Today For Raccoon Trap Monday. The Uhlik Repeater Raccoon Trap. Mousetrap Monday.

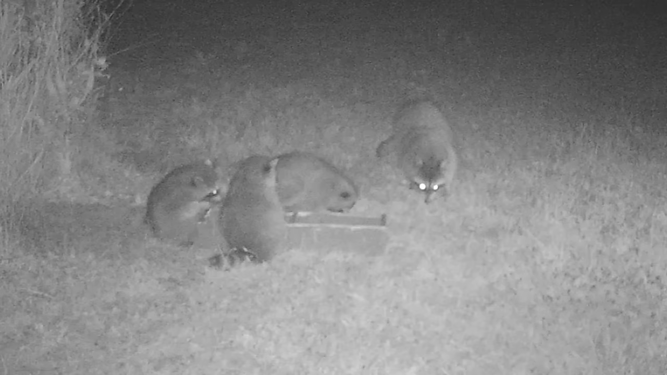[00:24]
And every once in a while, we have an extra dead rodent that I feed to wild animals in my backyard. Well, a few weeks ago, I discovered that a mother and three baby raccoons were coming along and enjoying the meals that we left them. And I thought this would be a great opportunity to test out a live catch raccoon trap that I've had for quite a while now.
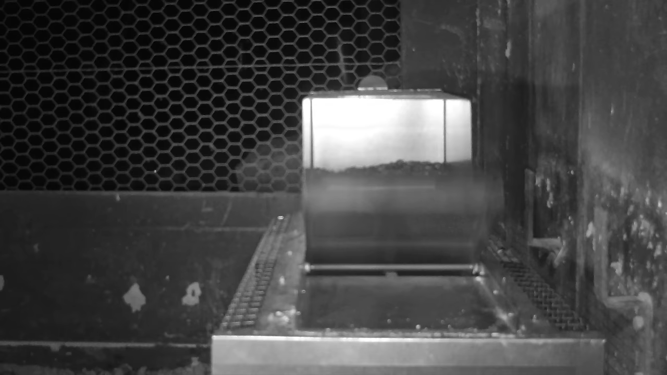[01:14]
The mechanics are very smooth, and one after another, you can catch the animals.
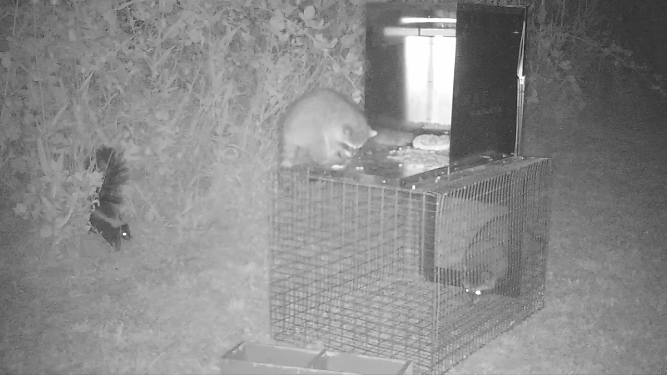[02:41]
Well, it looks like the baby raccoons are very comfortable going on the trap, but not the mother. I don't think we'll catch her, but maybe we'll catch the babies.